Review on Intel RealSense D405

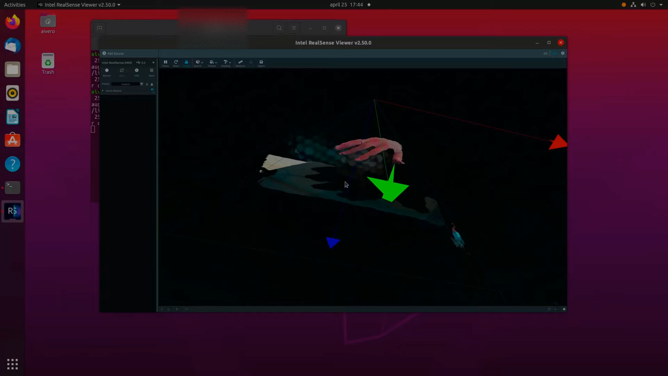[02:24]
The reason is the nature of the correlation algorithm. You can check my previous video about OAKD light camera.
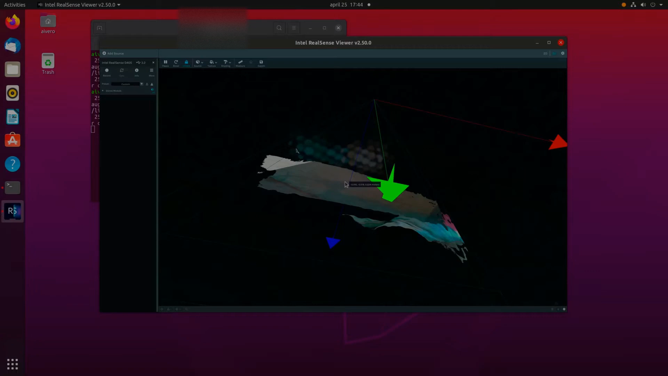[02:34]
And how does RealSense do this magic?
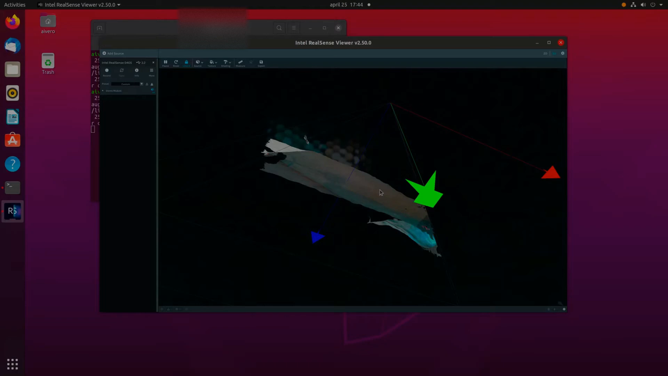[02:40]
And if you still can't guess, I will tell you why.
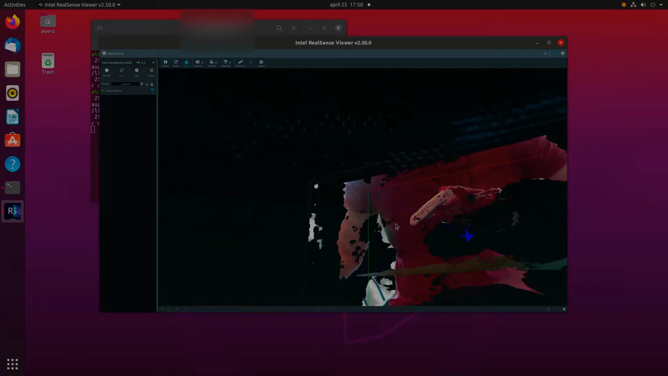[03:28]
Here is a sample of gray metal case from different RealSense camera.
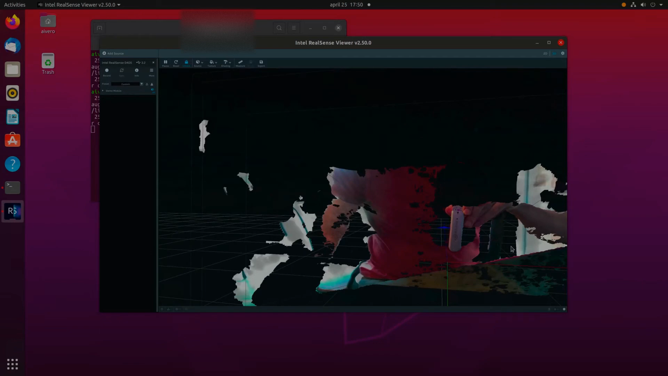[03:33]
As you can see the image is pretty good. And the texture is almost bare metal case.
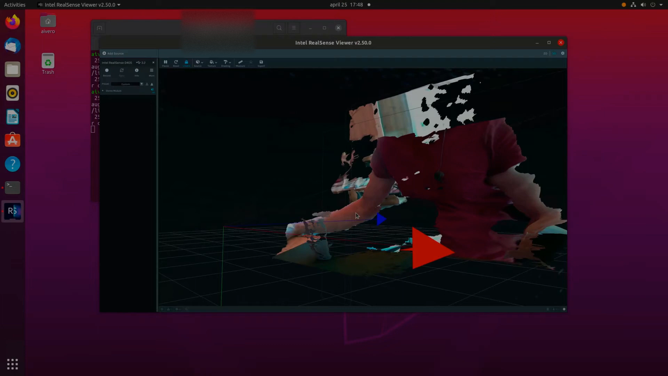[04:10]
The quality that Intel report is 2% of distance. We have not made a full comparison.
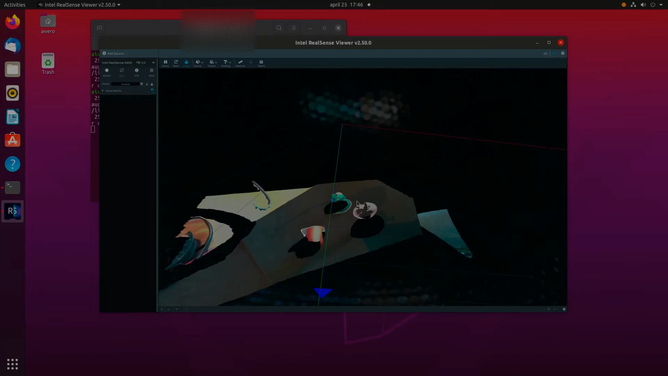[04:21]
We just test it on 20 cm and got about 1 mm error on good surfaces
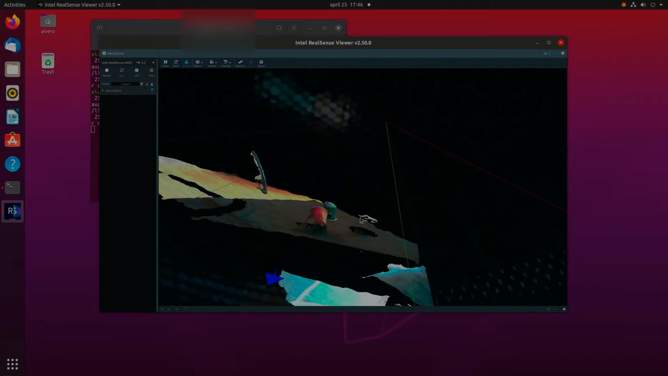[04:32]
and 3 mm on object without good texture. Which looks similar to documentation.
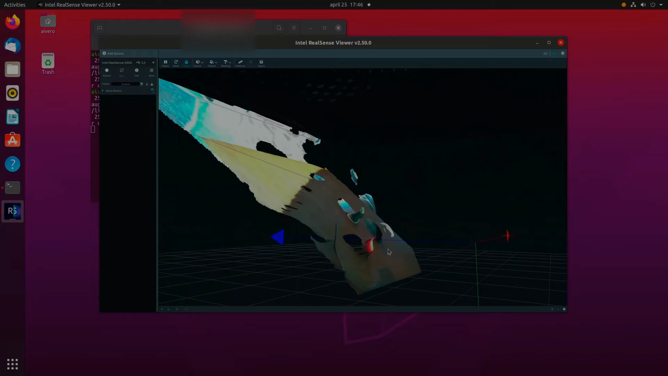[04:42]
But of course on bad texture and object without texture. The quality drops a bit.